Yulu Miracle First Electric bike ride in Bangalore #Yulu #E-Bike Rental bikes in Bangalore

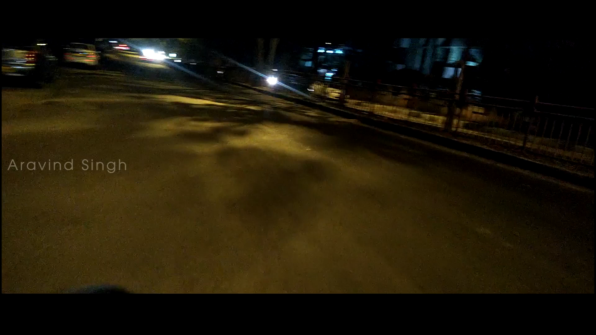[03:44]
which is bright enough in the night during the ride.